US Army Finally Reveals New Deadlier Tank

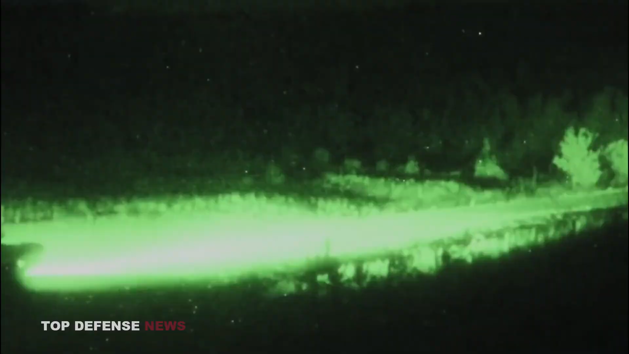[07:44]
The Army added that the 3GEN FLIR will be an upgrade
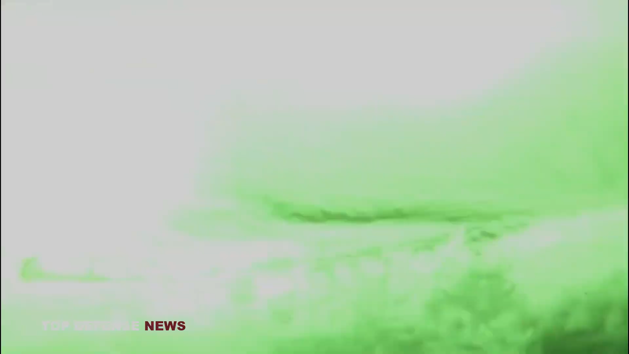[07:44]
to both sites and will be common with other combat platforms.
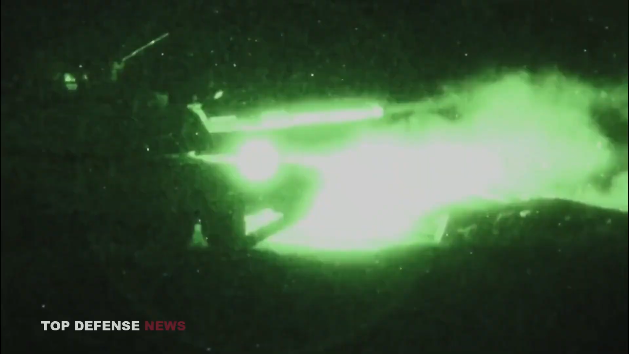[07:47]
With the upgrade, the Abrams will integrate a color camera, eye-safe laser rangefinder,
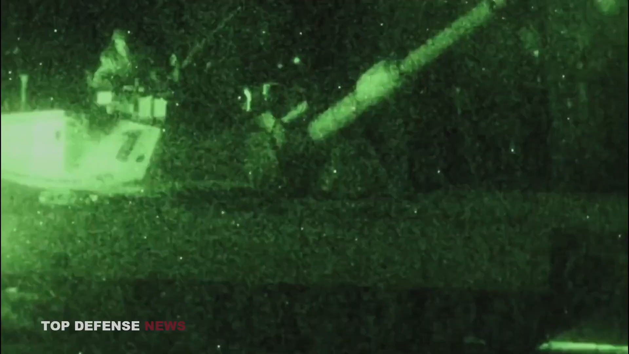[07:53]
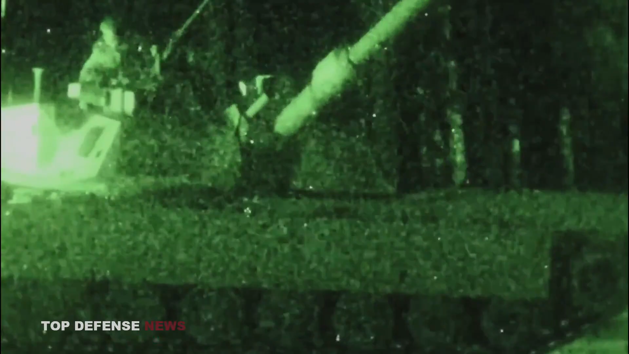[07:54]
and a cross-platform laser pointer to facilitate multi-domain battle into the commander's site.